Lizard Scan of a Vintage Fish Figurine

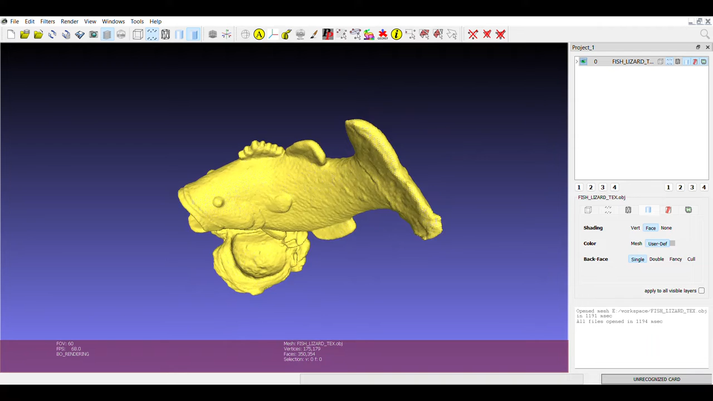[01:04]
It was three different views. Merged in CR Studio. Cleaned up just the smallest little bit. Everything is pretty much done with the defaults.
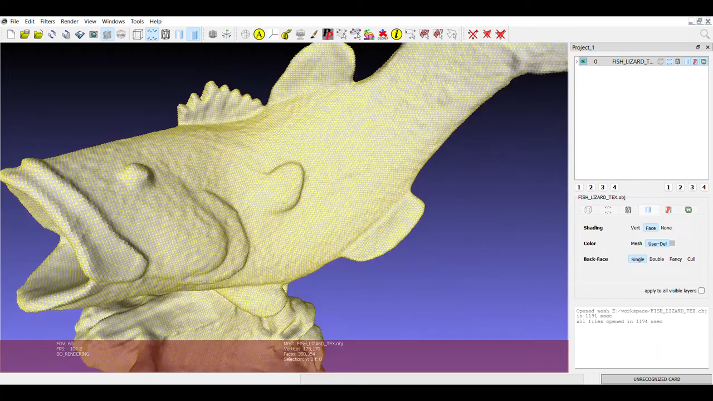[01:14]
I haven't had the time to explore moving off the default settings too much.
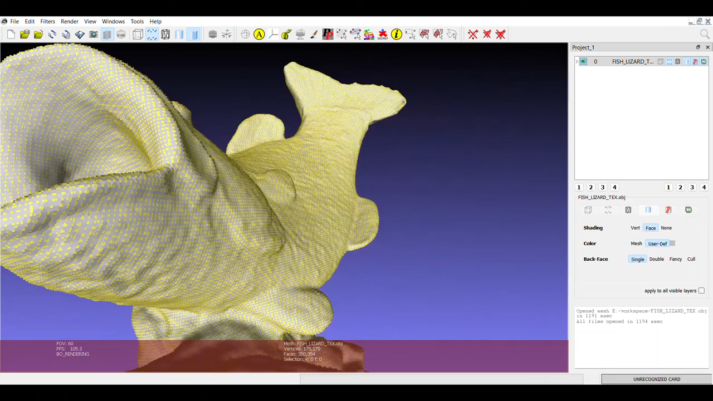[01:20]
I don't want to get to the point where I'm frustrated.
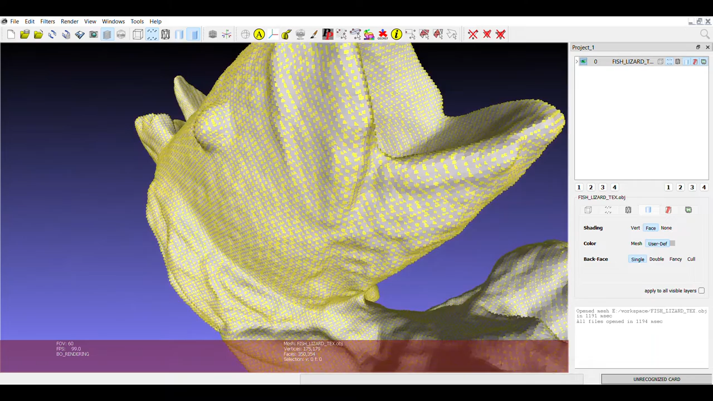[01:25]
Like a lot of people are. But I always start with defaults and work from there.
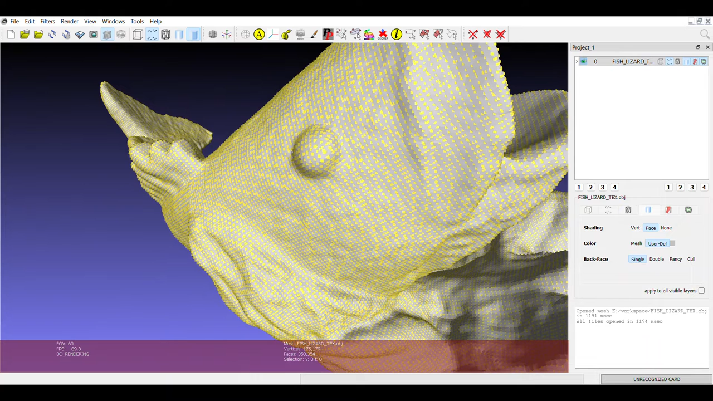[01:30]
This is, like I said, Mesh Lab with the point cloud.
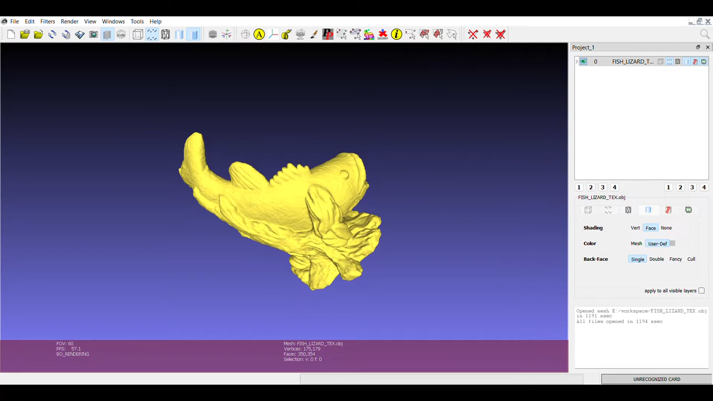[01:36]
There's the mesh in Mesh Lab.
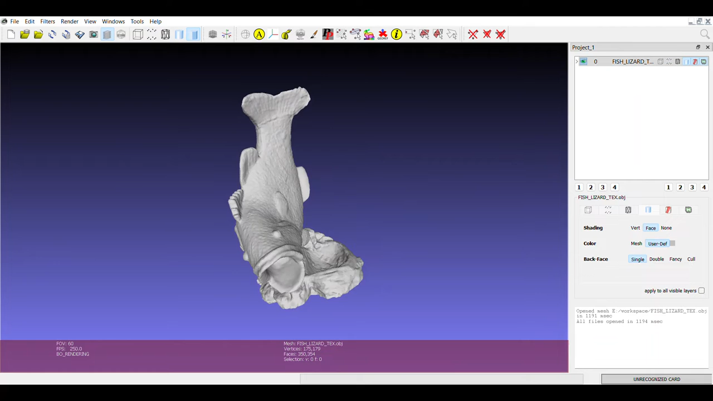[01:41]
The way they typically display it.
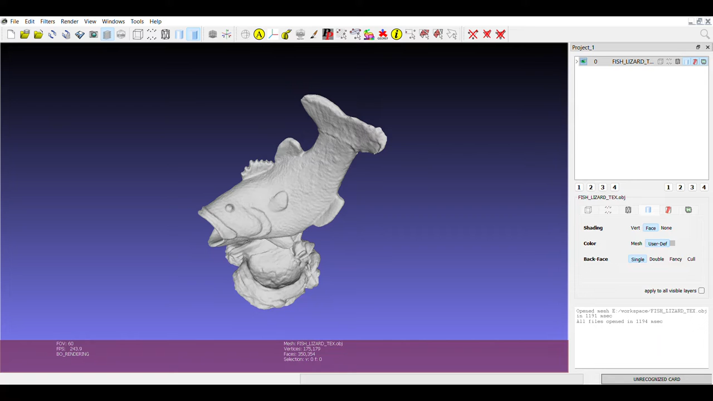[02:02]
Now I've been able to import these scan files into other apps. But strangely enough, I have to re-save it out of Mesh Lab or any one of the other apps. I just have to re-save it to get Revo Studio to recognize it. Kind of odd.
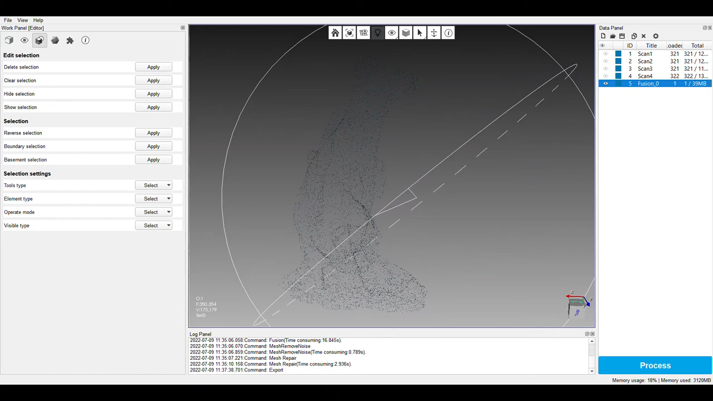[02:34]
But if you drag it in after having done the file,